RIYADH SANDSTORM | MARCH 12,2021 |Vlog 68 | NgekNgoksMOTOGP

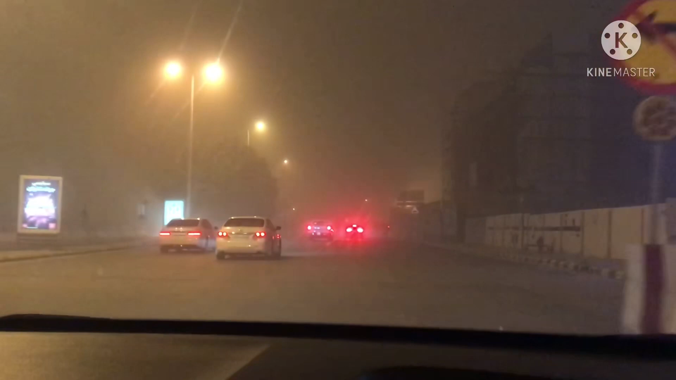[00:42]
Ayan, guys. Tanawa ninyo ang abog dire sa Saudi Arabia o Arabia? Arabia, diba? Hindi lang kayo klaro sa Saudi Arabia. Pero kung sa kuhan nyo. Grabe abog, oy. Nag-sunstorm na dire. Mga kangik-ngoks.
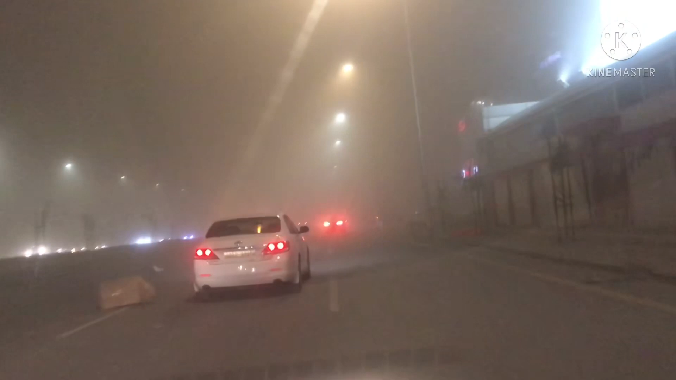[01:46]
outside Rio. Okay. No, grabe na. Lo grabe jud, din kalit lang eh. Tanaw. Patay na sa sugwa sa mga una. Kan bang ang black Pinoy. Lo grabe, pag hazard lang jud ni. Ang black Pinoy ba? Lo grabe jud, as in dili na jud makita. Wala na, mga siguro mga 100 huh?